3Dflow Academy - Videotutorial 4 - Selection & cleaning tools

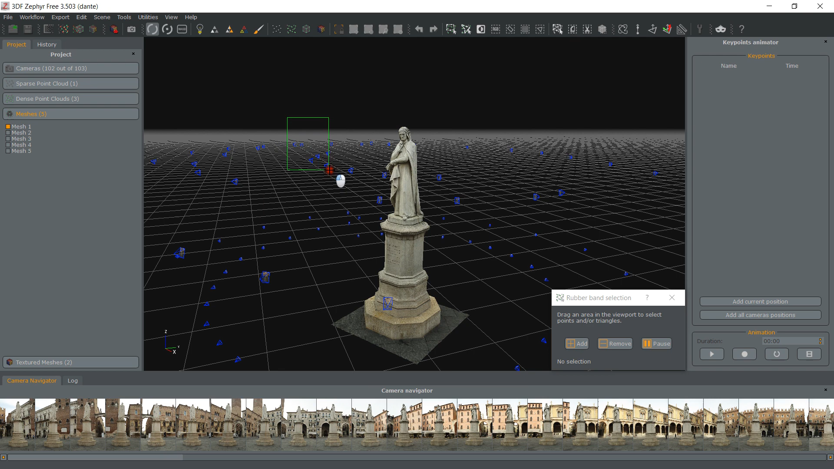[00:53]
You can select points or triangles using this simple rubber band selection tool. Simply keep pressed the left click mouse button in order to resize the selection area. By default, the selection tool starts in selection mode, meaning that everything falling inside the rubber band area becomes the current selection. The red overlay shows the current selection. You may toggle add or remove if you'd like to combine the next action. At any given time, you may pause the selection using the right click button, or you can use the pause button. This allows you to move around freely in the workspace before resuming your selection process.
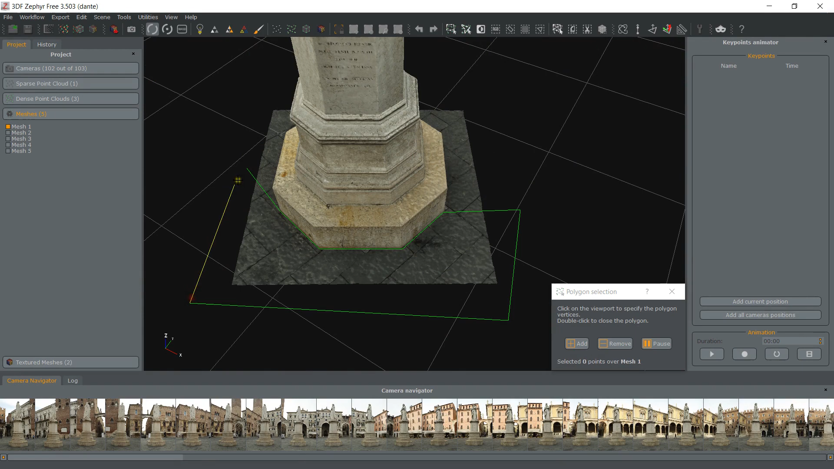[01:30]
Rubber band and polygon selection can be easily combined together if you wish.
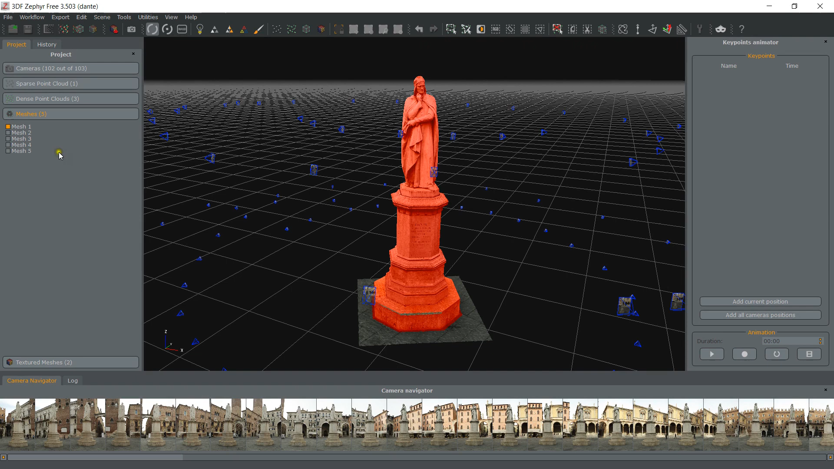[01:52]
Click the new object via copy button to create a new appropriate workspace item by copying over the active selection.
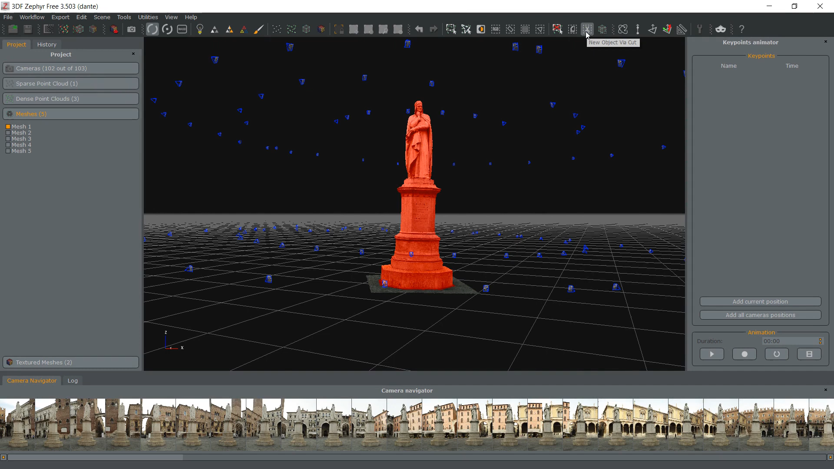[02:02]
Similarly, you can create a new object via cat from the active selection. RGB selection.
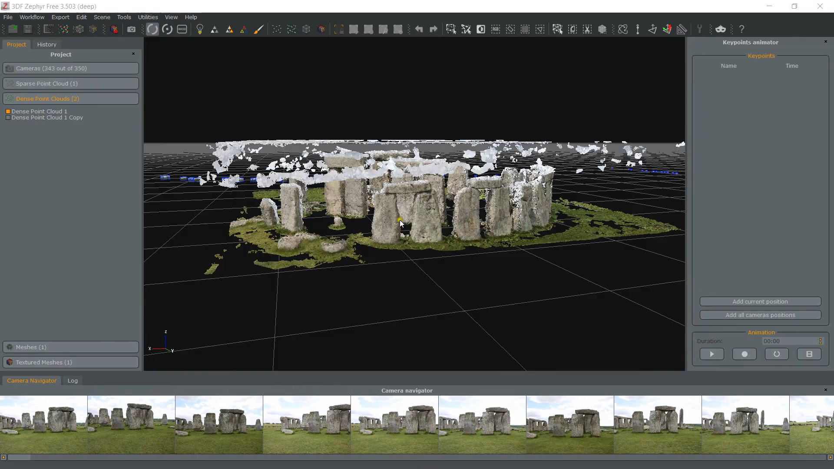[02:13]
This tool is used on point clouds only. This is a very useful tool to remove noise, for example in the classic sky bleeding scenario.
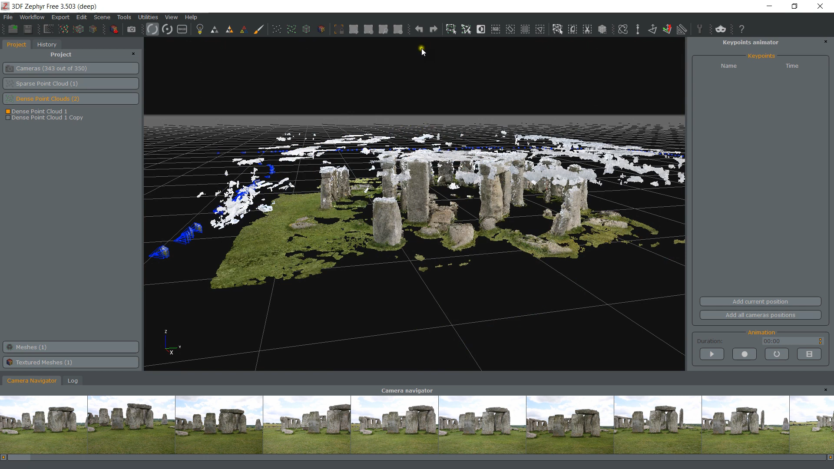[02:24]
Click the select by color button. Click on the color button to spawn the color selection widget and select the color you wish to filter,
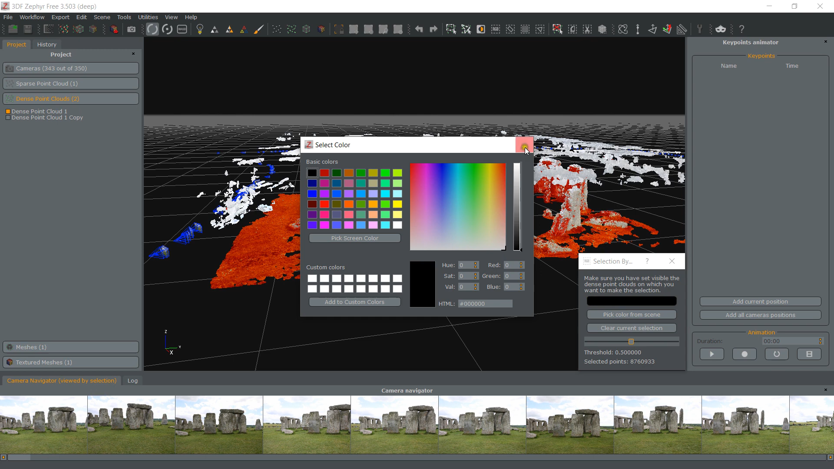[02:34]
or simply use the pick color from scene button and select a point that you wish to remove.
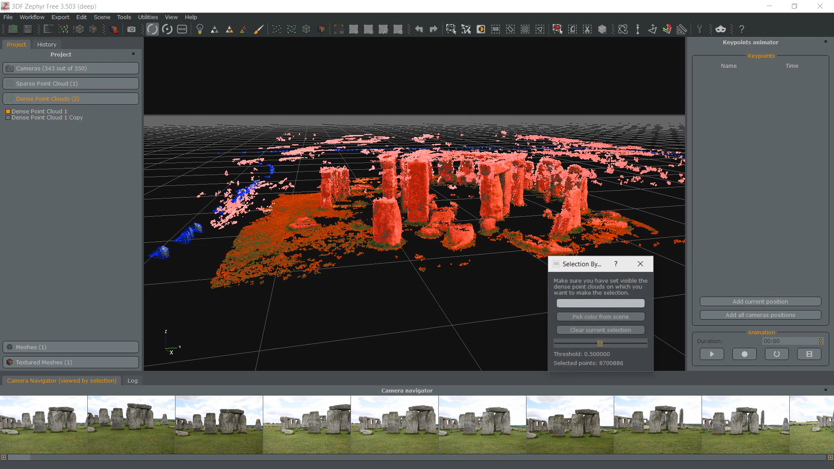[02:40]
Adjust the threshold slider to select only those points that match the selection. Selection by plane.
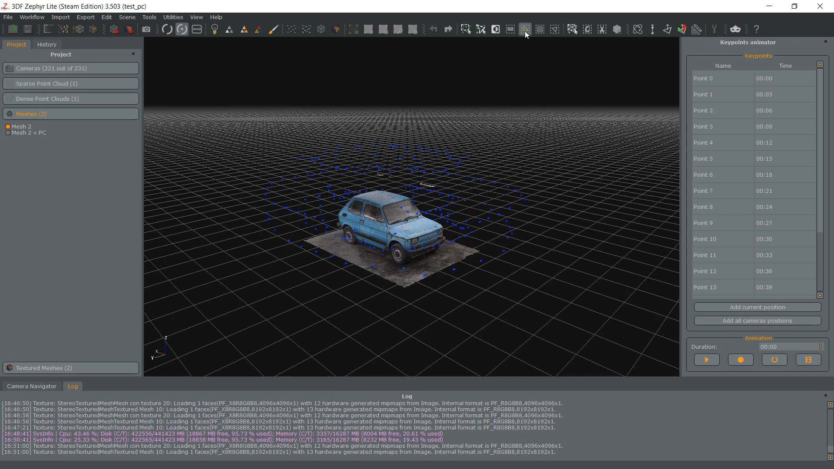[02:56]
Available for both point clouds and mesh, the select by plane tool will select all elements above the spawned plane.
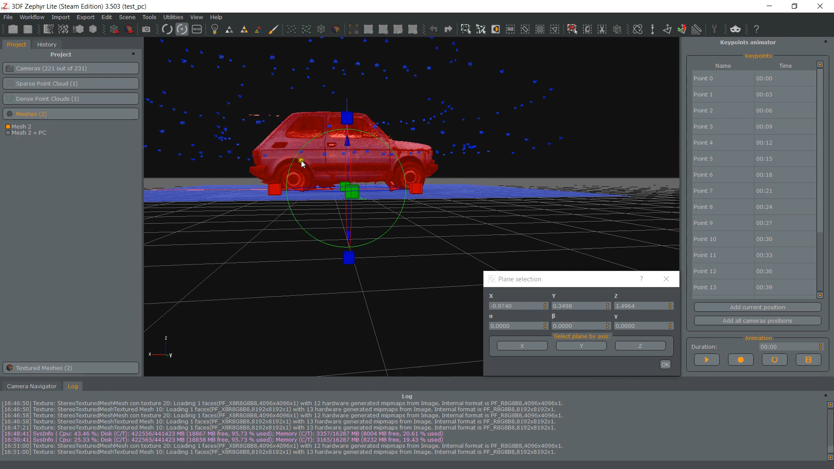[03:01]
Selection by triangles. You may select triangles by their longest edge, their area, or their connected components.
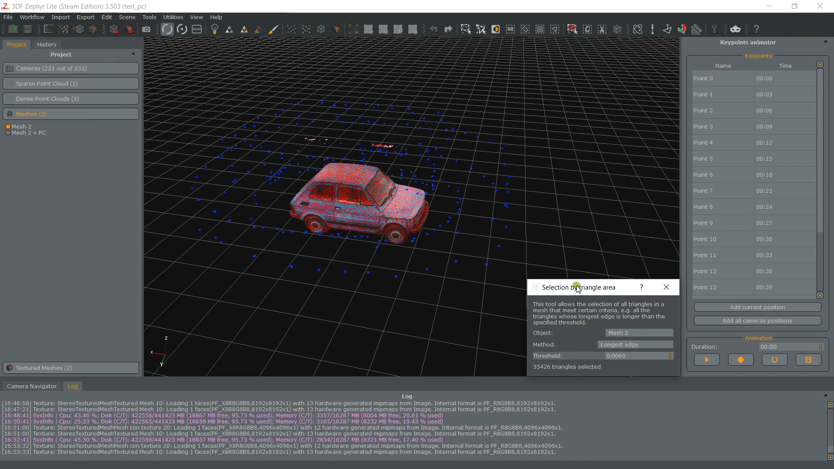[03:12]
As mentioned in the first video tutorial,
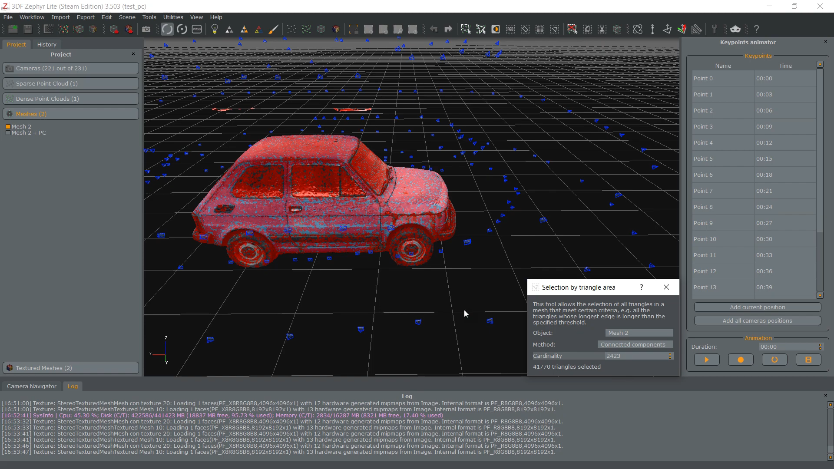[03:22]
the connected component filter is very useful to remove the floating blob noise.
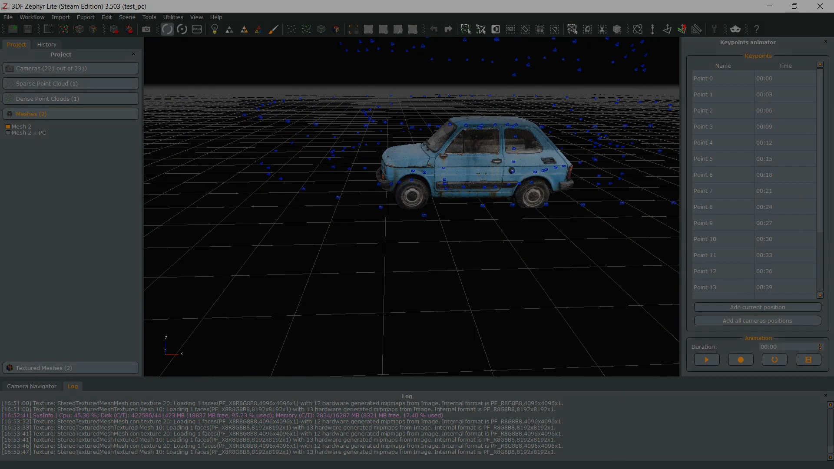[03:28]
Selection by points.
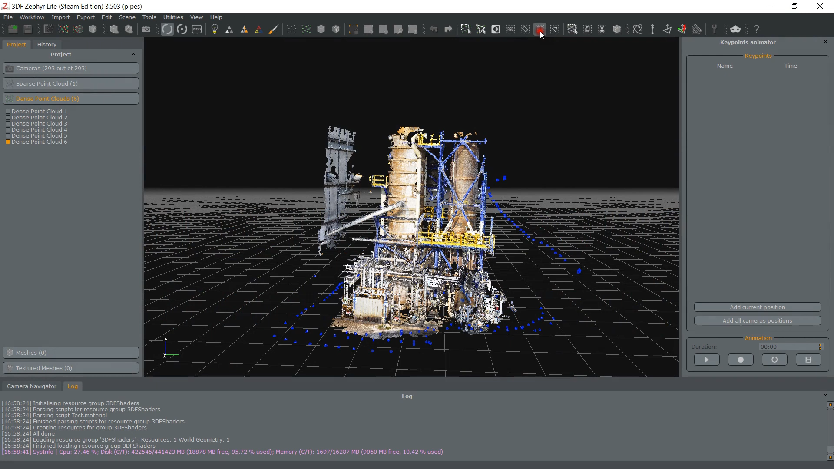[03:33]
Similar to the select by triangles category,
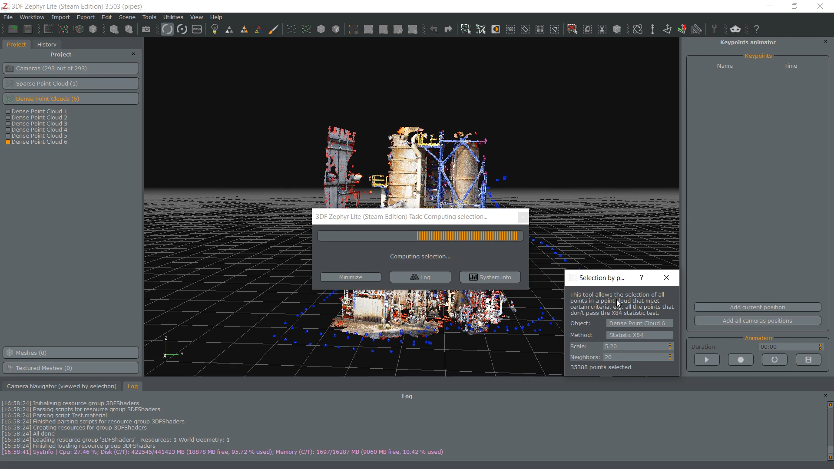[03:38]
these tools allow you to select points using the x84 algorithm or a plane fitting algorithm.
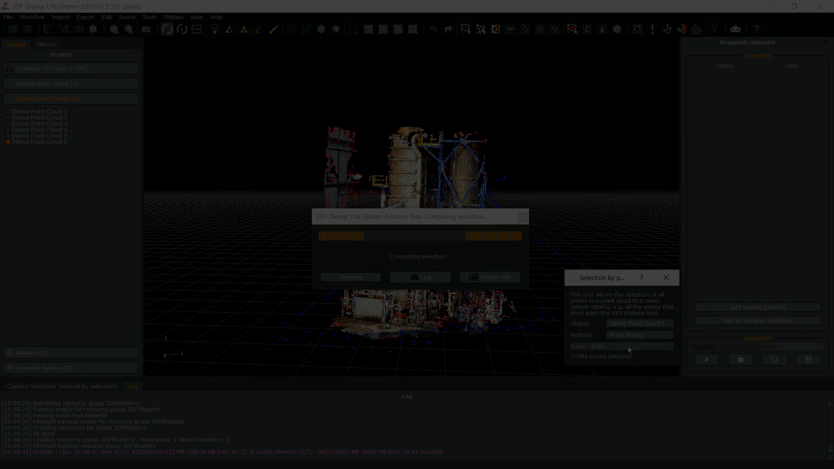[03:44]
Item selection allows you to do more than simple deletion or copy. In fact, you may apply certain filters on the active selection. Although point clouds and mesh filtering is the topic for another video tutorial, let's introduce this concept very quickly.
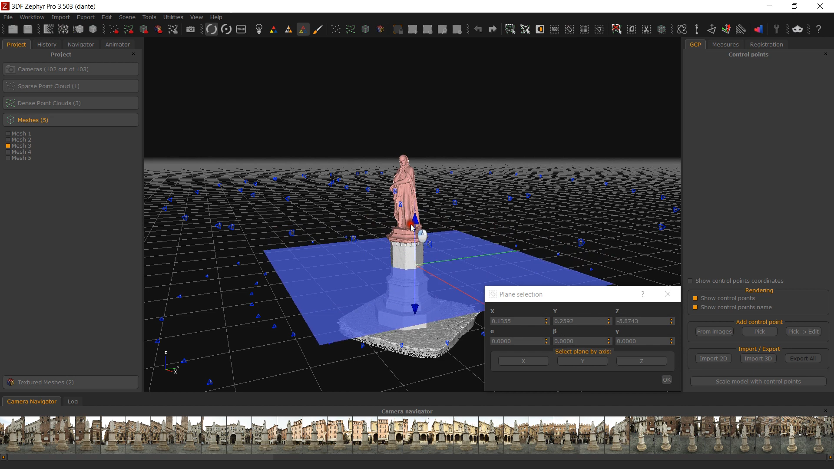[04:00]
In this example,
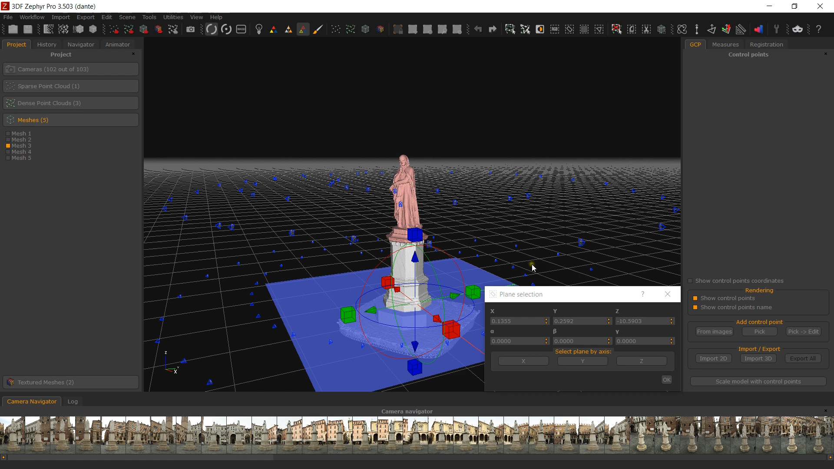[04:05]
my goal is to keep the high detailed mesh of the statue but lower the poly count in the floor and part of the pedestal.
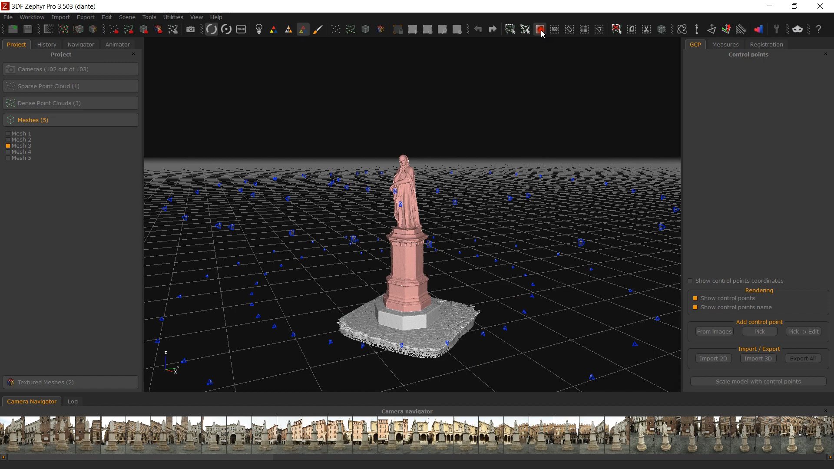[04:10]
Since I have all the tools I need available in Zephyr, I do not have to export the mesh, edit it in Blender, import it back in Zephyr and then generate the texture.
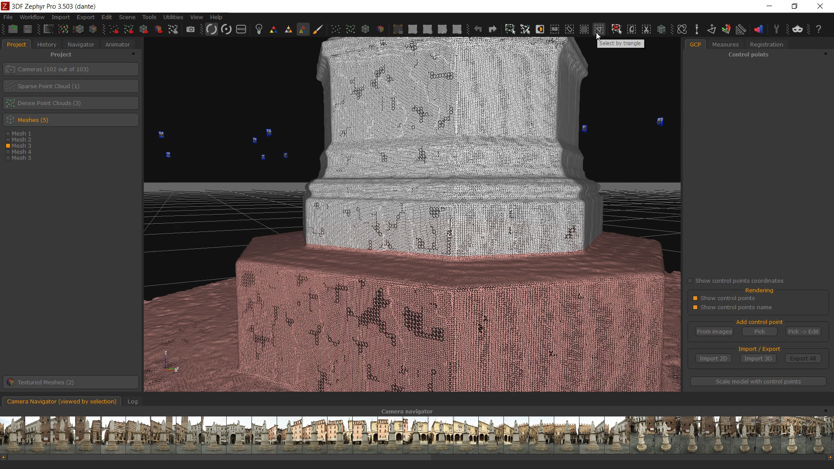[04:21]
I simply select the desired area as discussed in this tutorial, click on Filter selected items and pick the desired filter, for example, Retopology.
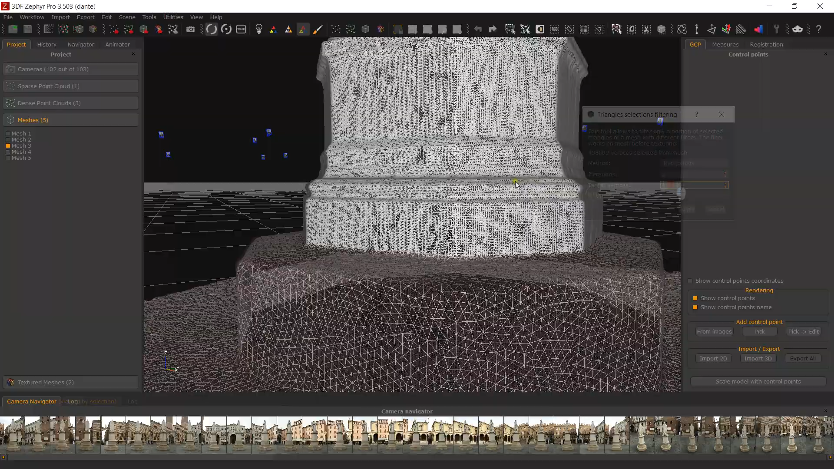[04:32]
I am then ready to proceed down the Zephyr pipeline without having minimized Zephyr even once.
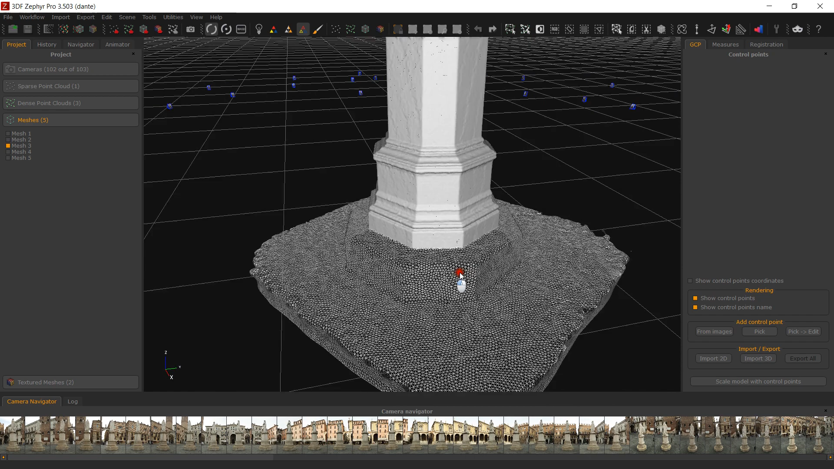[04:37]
Remember that at any time,
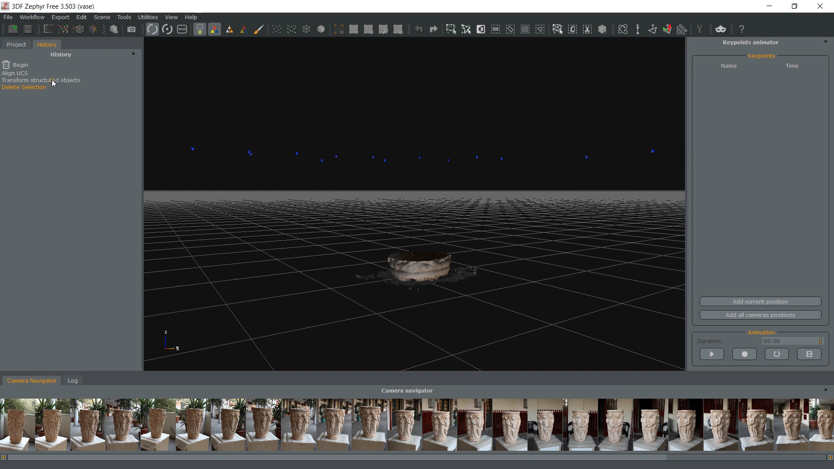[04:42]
you may use the undo-redo function and you may also clone your elements by right-clicking them and selecting make copy.